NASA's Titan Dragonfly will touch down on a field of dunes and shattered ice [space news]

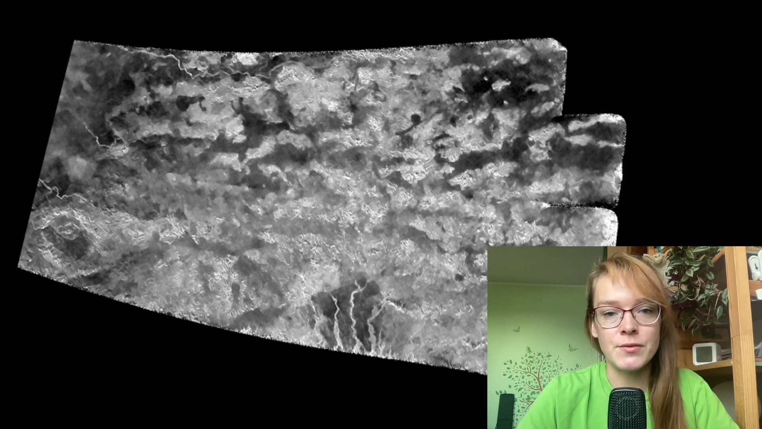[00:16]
After a new analysis of radar images from the Cassini spacecraft, scientists chose an area consisted of dunes and broken ice rock.
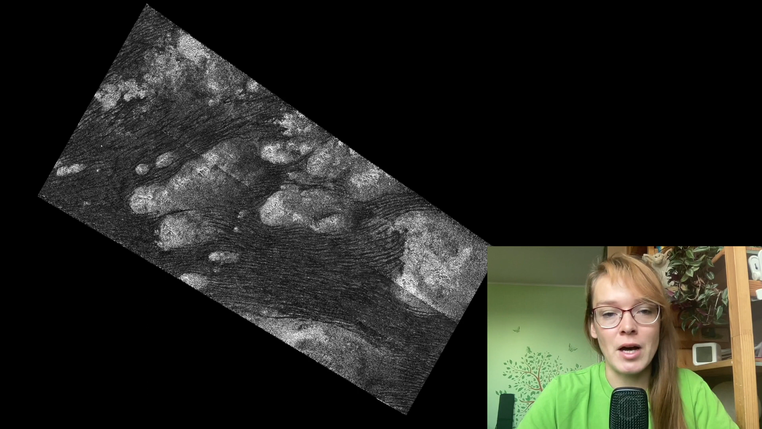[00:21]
Mission Dragonfly is scheduled to launch in 2027. Its arrival on Titan is expected in 2034.
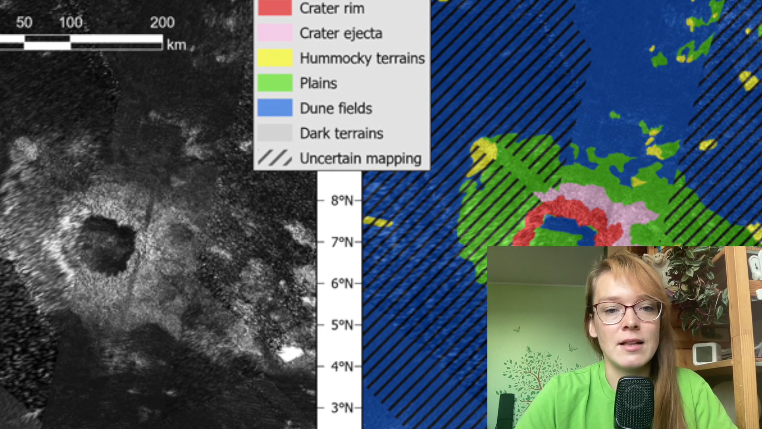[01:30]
And the collision that resulted in the Selk crater probably melted the ice in this region, causing an interaction between liquid water and the organic molecules that are present on Titan's surface.